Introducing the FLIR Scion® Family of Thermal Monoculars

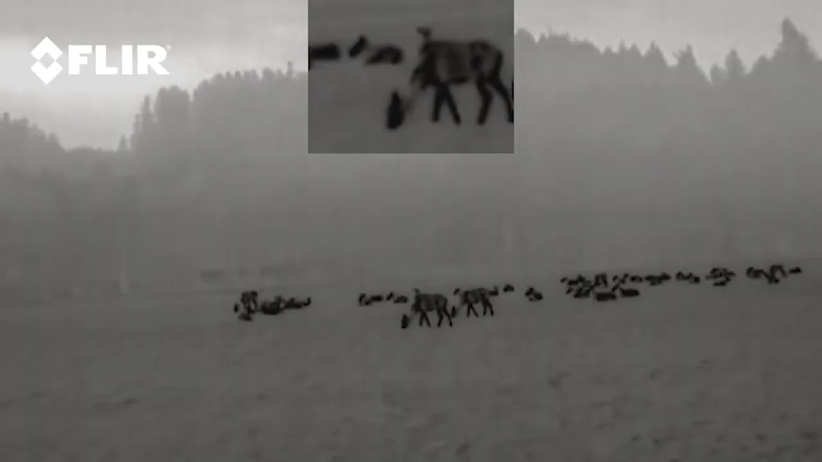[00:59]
picture-in-picture zoom and thermal pallet selection.
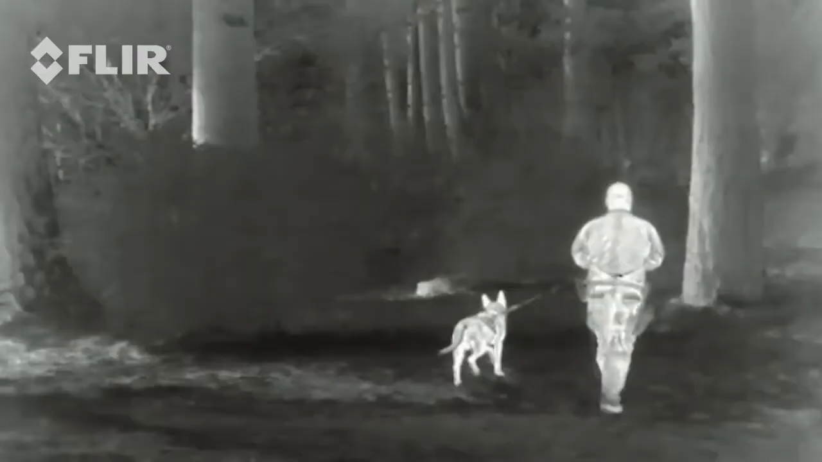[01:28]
the SCION PTM can stream live encrypted thermal video to a command center.